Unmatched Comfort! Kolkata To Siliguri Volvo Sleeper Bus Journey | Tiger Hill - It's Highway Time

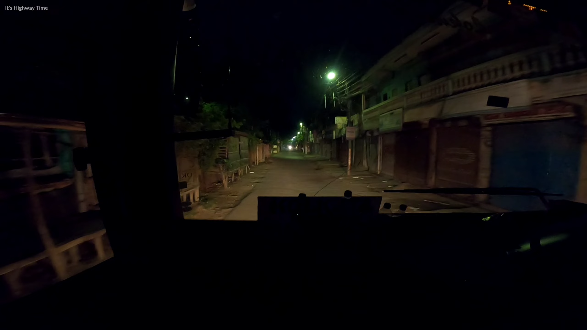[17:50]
7:15 একটা সফরের পর আমরা এখন ক্রস করছি বহরমপুর।
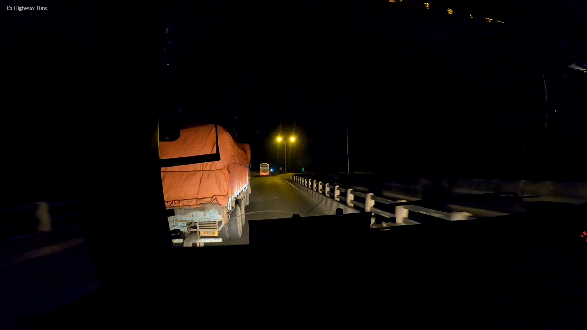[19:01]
রাতে 2:45 এখন, অ্যান্ড এখন আমরা ক্রস করলাম জঙ্গিপুর।